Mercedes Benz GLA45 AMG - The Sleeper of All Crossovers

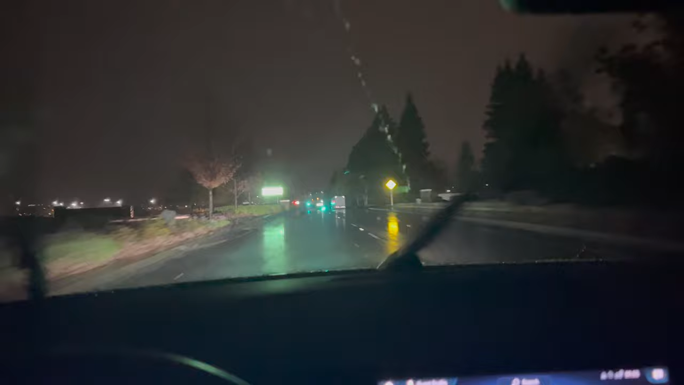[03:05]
smooth transition so it doesn't feel out of the ordinary and then when you boot up the car at night the headlights actually do this nice presentational dance which is really
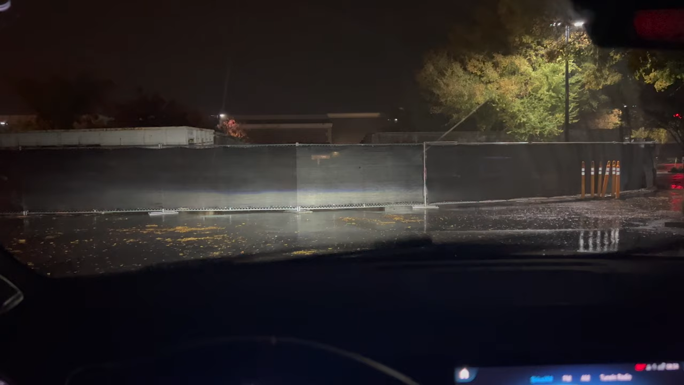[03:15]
nice and welcoming it's almost like spotlights now as mentioned this mercedes does have all-wheel drive it's combo with an eight-speed twin clutch auto
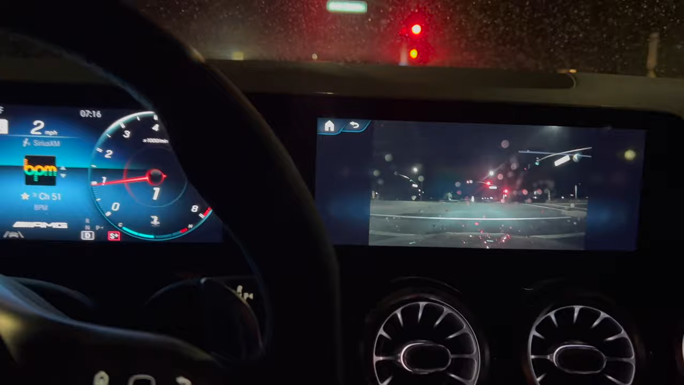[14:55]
the crosswalk automatically i'm pretty sure there's a setting you could disable this if you don't like it but i like it personally and the turbos are extremely responsive